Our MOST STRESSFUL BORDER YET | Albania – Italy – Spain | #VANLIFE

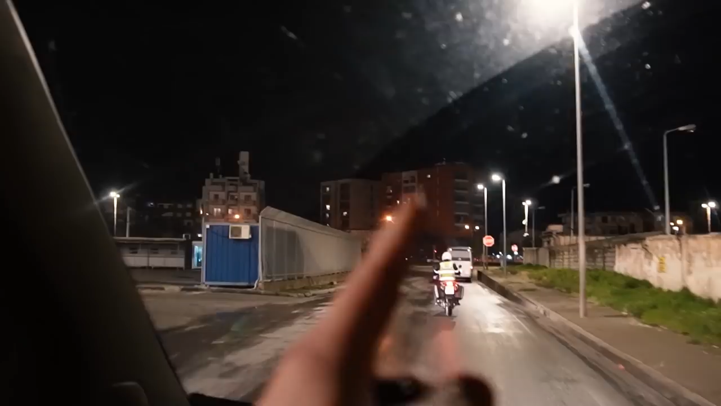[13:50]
police guy our documents you can see he's holding them there and now we're following him again he's leading us straight to an albanian prison i mean i have no idea what's going on very good thank you very much thank you